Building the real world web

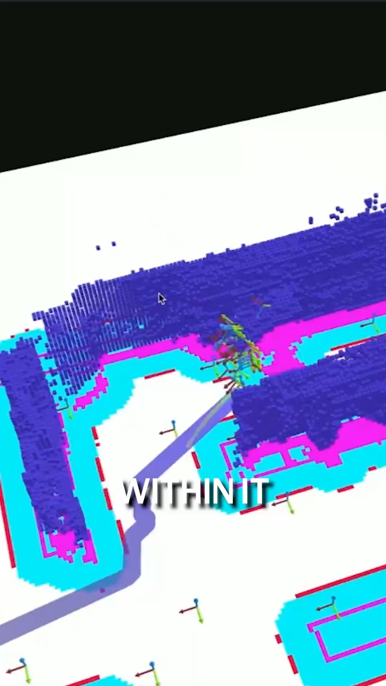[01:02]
positioned himself within it with centimeter precision,
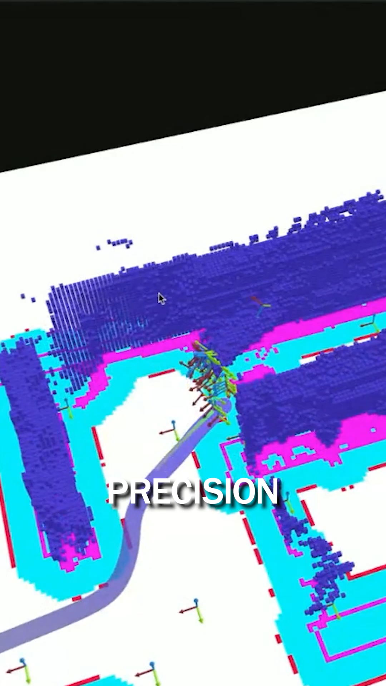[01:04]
and then navigated by using the data that was inside that domain.